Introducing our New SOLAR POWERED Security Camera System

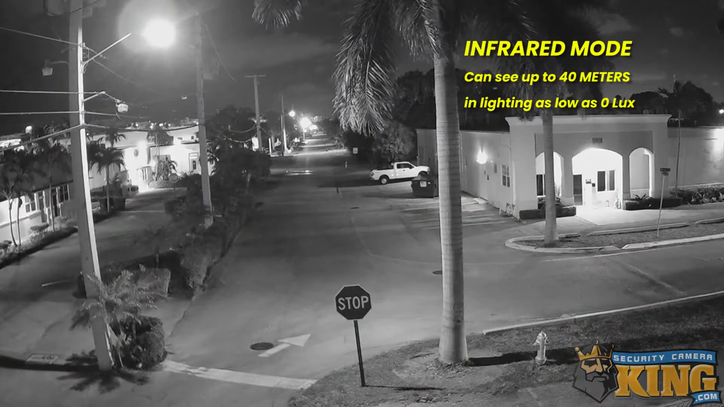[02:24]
infrared up to 40 meters to illuminate environments as low as zero lux it also features WDR HLC and BLC to help deal with difficult lighting conditions there are two really amazing features